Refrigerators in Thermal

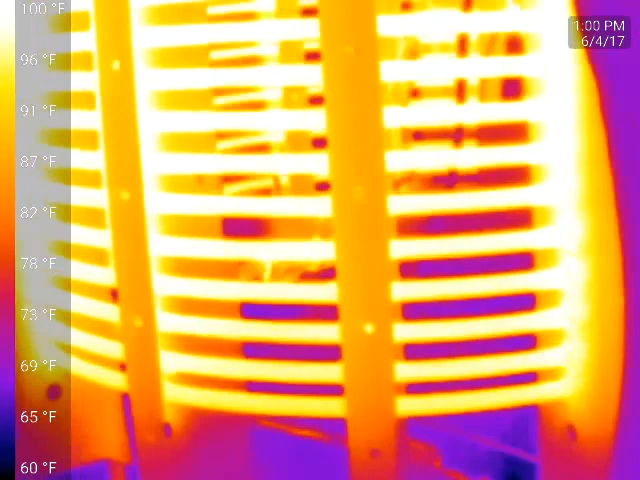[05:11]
On screen: scale top 100°F, scale bottom 60°F
It was a lot of fun. Got some cool pics. Saw some neat things.
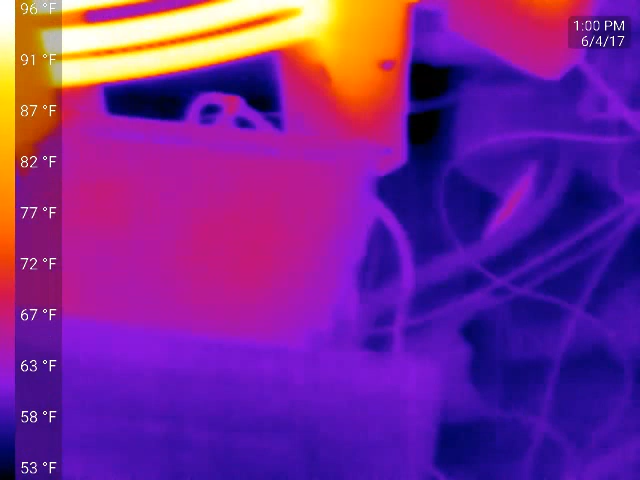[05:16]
On screen: scale top 96°F, scale bottom 53°F
Remember, that's starting to warm up. Compressor's still running pretty cool.
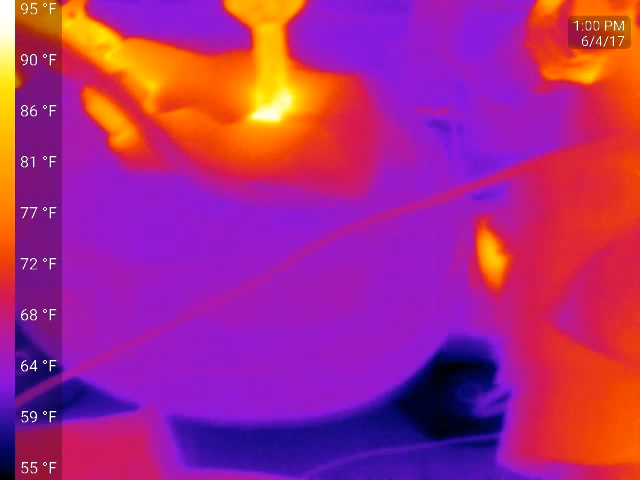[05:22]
On screen: scale top 95°F, scale bottom 55°F
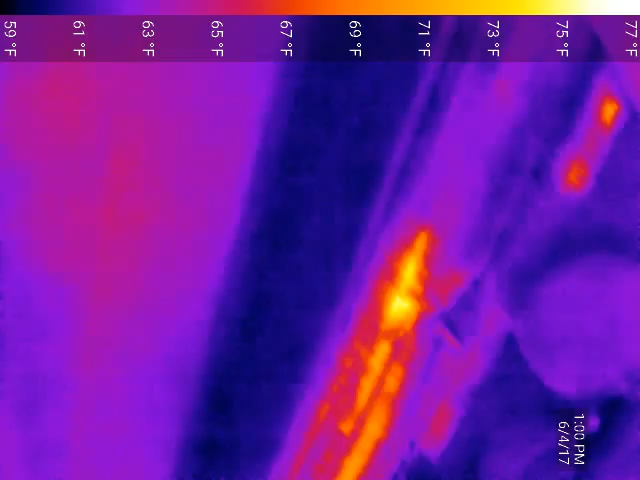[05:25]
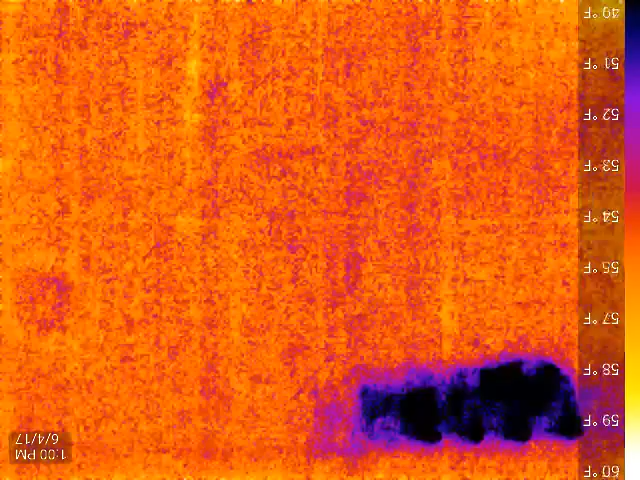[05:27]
And then the interior of the fridge is going to show a whole lot right now.
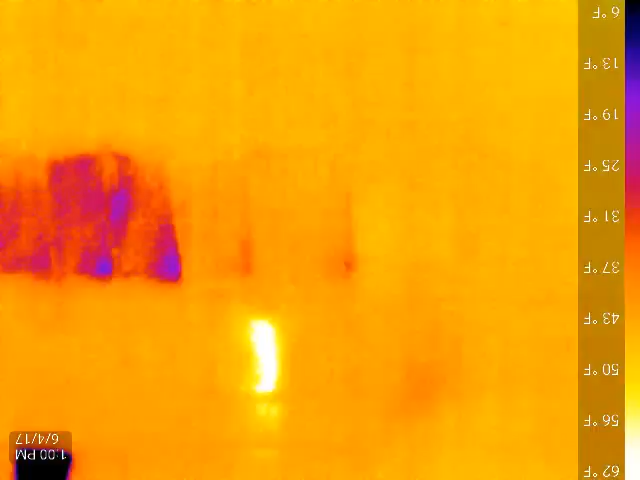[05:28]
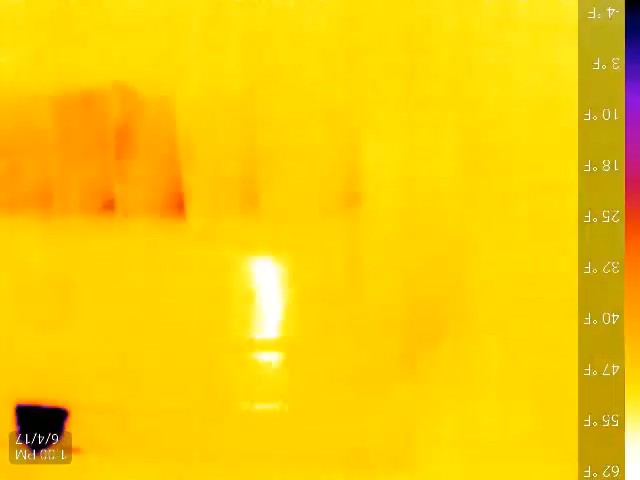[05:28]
Because that's a glycol tank right there.
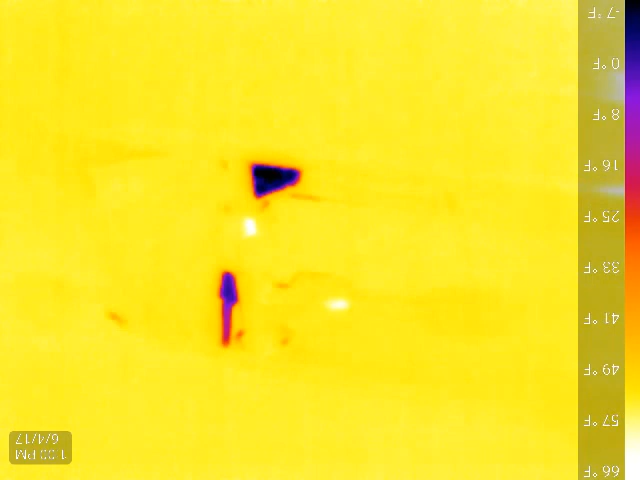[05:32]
On screen: scale top 66°F, scale bottom -7°F
But you can see the cold. I can see that's where the cap tube comes in. There's a flare there. It's pretty cold.
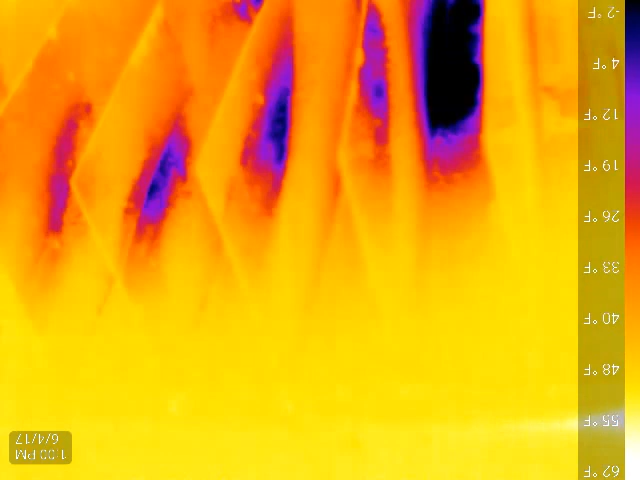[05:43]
On screen: scale bottom -2°F
Yeah. And then some of the coil is some
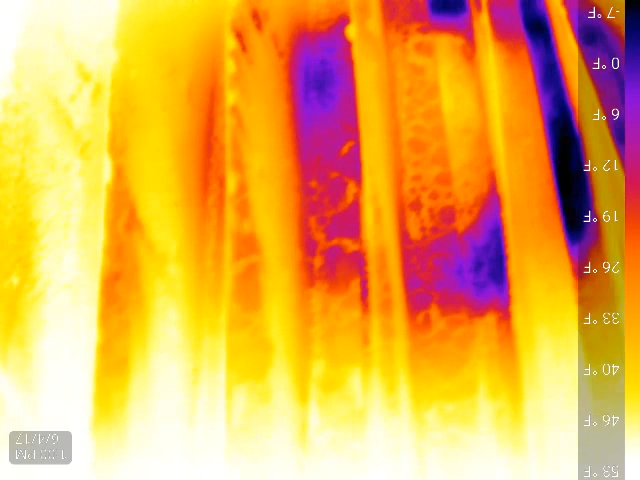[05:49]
of the evaporator coils on the bottom of the glycol tank there. So that's going to cool first.
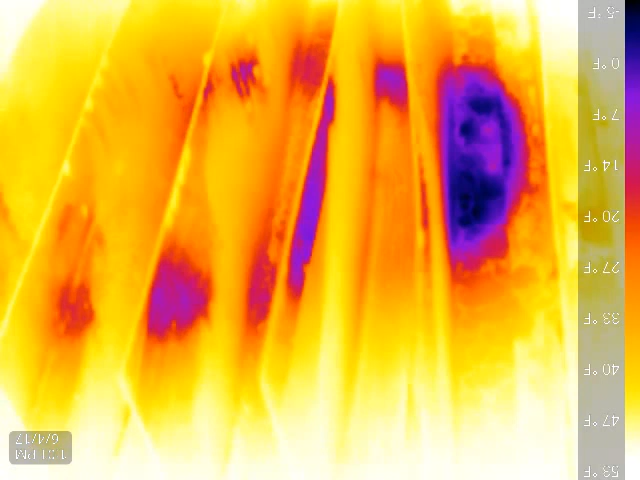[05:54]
A lot of this is stainless steel. So it's going to show some reflections. Really, really good reflections.
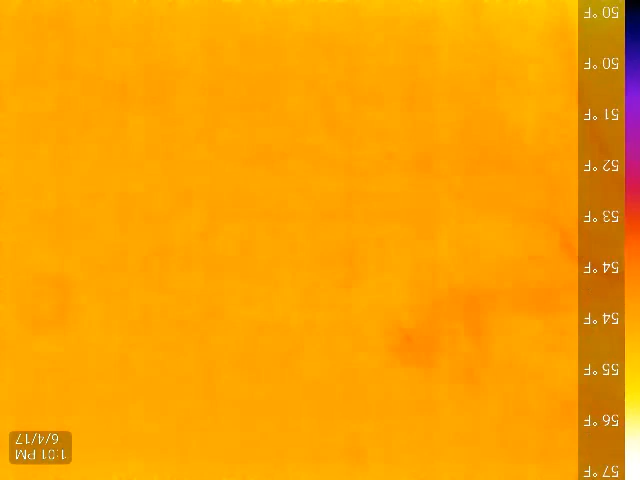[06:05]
So I got to let it run for a bit.
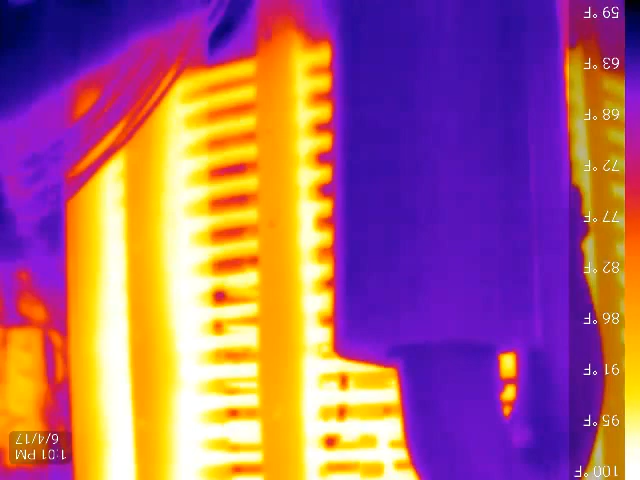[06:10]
On screen: scale top 100°F
But, uh, yeah, it lights up like Christmas lights. Um, something else kind of neat.
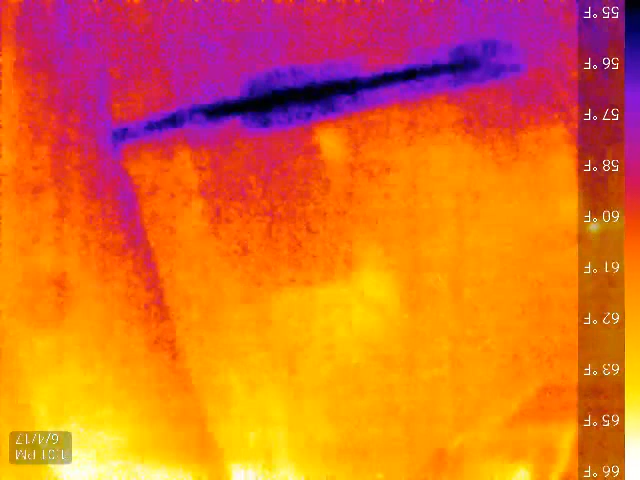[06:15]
On screen: scale top 66°F, scale bottom 55°F
I got, uh, four, four foot fluorescent tube fixture.
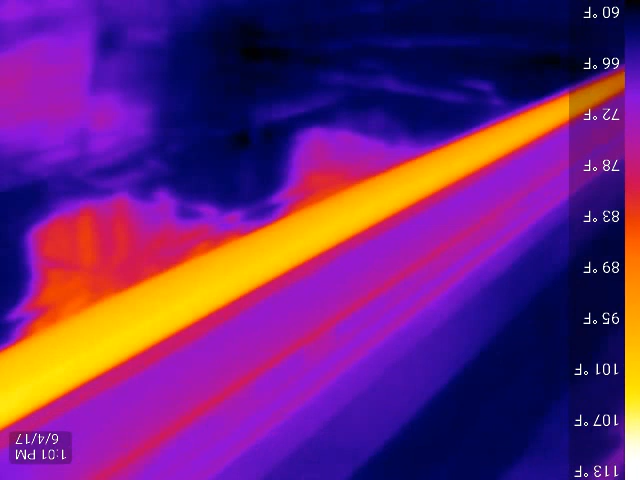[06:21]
On screen: scale top 113°F, scale bottom 60°F
Uh, but three of them are LEDs.
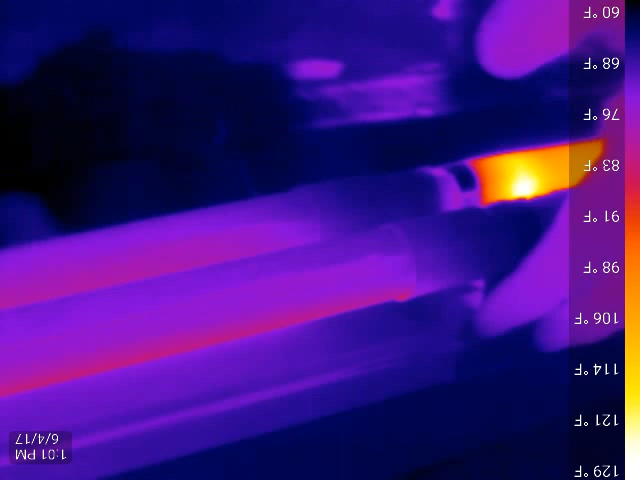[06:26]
I originally intended for all four to be LEDs, but they didn't want to, uh, they wouldn't run. They would flicker. And it seemed the only way to get the thing to work right was to put a single fluorescent tube in there. See if you noticeably warmer, uh, I mean, considerably, I mean, these LEDs hardly get warm at all.
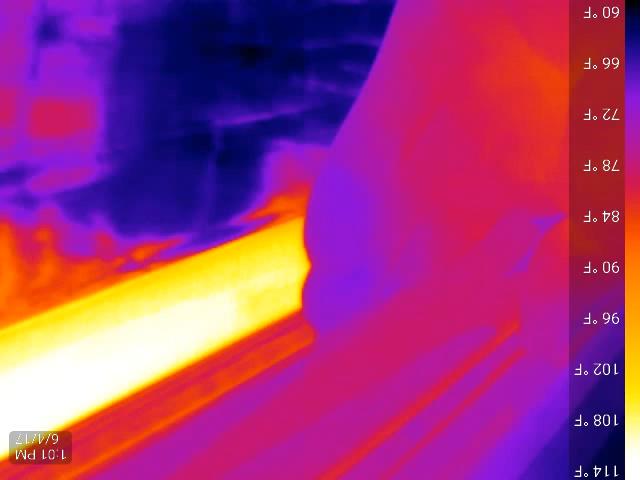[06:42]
On screen: scale top 114°F, scale bottom 60°F
And this one gets quite toasty, the fluorescent there.
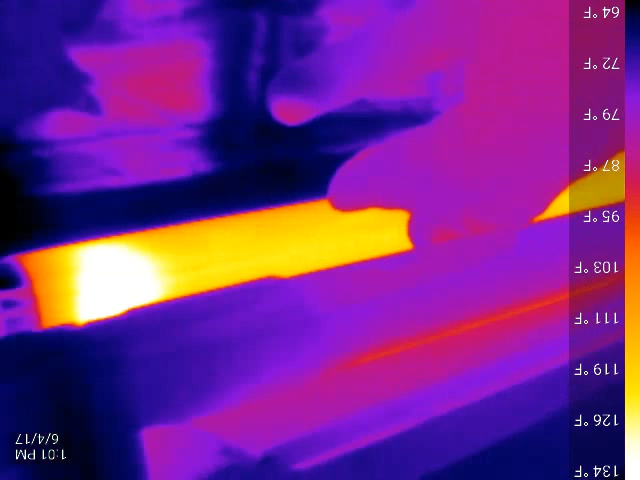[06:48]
And then once I move over here and get that other one, that fluorescent out of frame, it readjusts the temperature range.
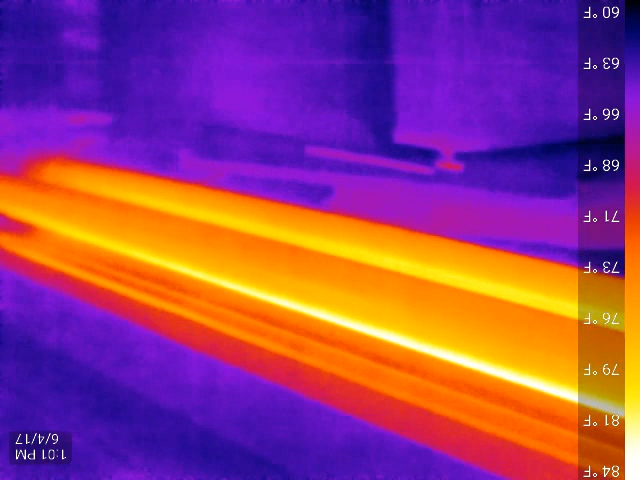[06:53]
On screen: scale top 84°F, scale bottom 60°F
So that, you know, that, although they appear warmer, if I were to change their settings on this,
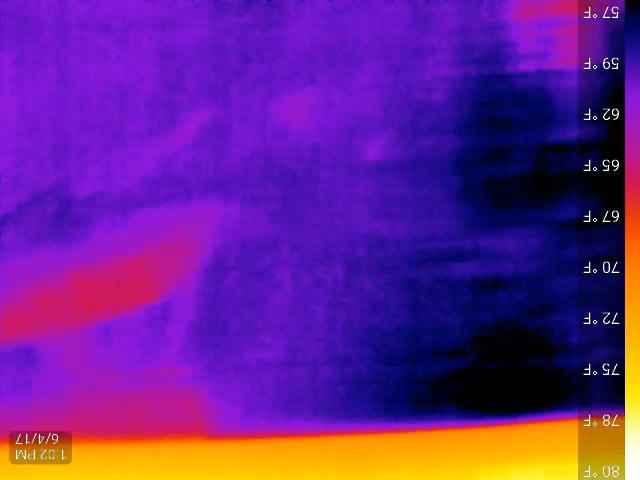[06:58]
On screen: scale top 80°F, scale bottom 57°F
it's the pro model, you'd be able to see, but having one as a reference LED and one as a fluorescent,
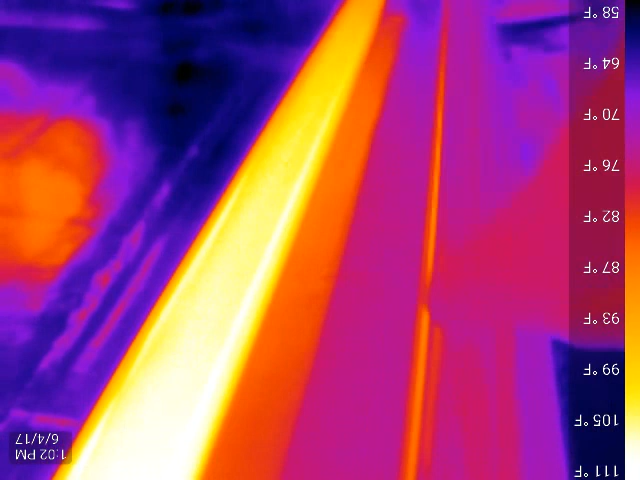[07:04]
On screen: scale top 111°F, scale bottom 58°F
um, you know, it appears warmer and then that's accurate.
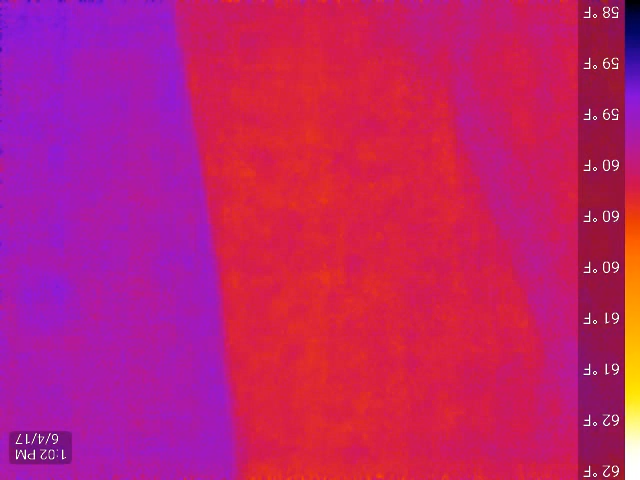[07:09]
So anyway, um, there's a lot of other cool things I want to do with it, but I just thought I had to get a couple of videos up here so you can see that's,
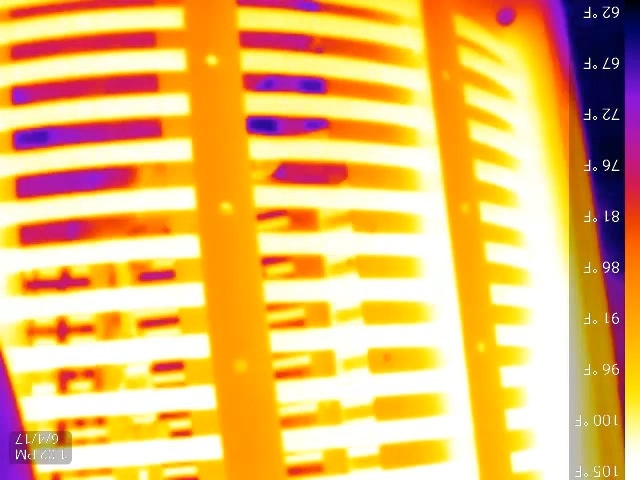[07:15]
um, that is 50 feet of quarter inch copper tubing and serves as the condenser.